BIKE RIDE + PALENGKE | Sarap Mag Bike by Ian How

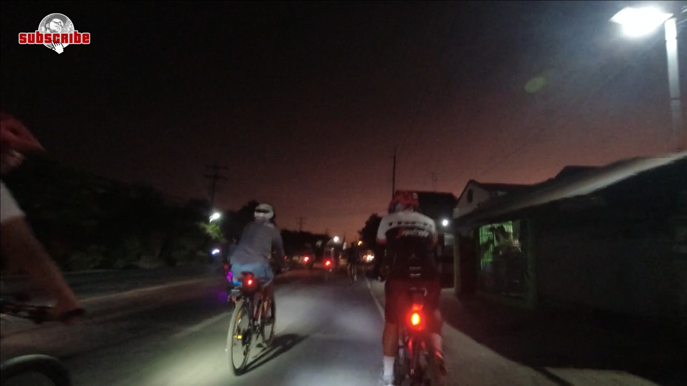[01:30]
Same time din naman ang departure namin, 5.30am kaya madilim pa. Pero this time, may dala na kaming ilaw.